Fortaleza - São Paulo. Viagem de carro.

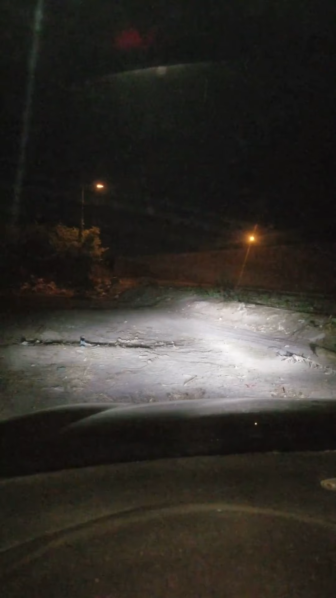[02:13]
Isso aqui é só a luz baixa, tá? Eu não optei em trocar a luz alta dele porque é muito potente mesmo. Não vou gastar dinheiro com isso agora. Elas são muito boas. E aqui ligando o milho. Nossa, vira dia a estrada. Aqui é o milha ligado com as baixas, tá? Ligando o farol alto.
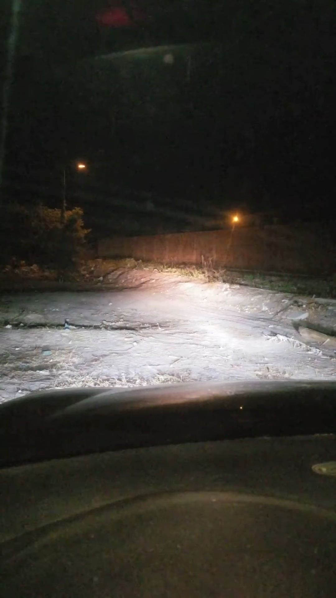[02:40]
Você vê que o amarelo é um pouco mais fraco, mas clareia muito mesmo na estrada. Durante a estrada, pretendo ir gravando aí, tá?
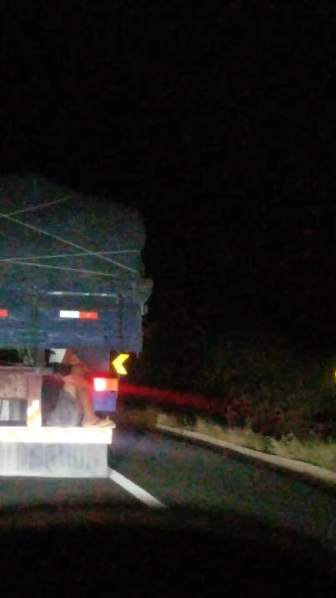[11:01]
Olha aí, onde é que pega carona aqui no Piauí?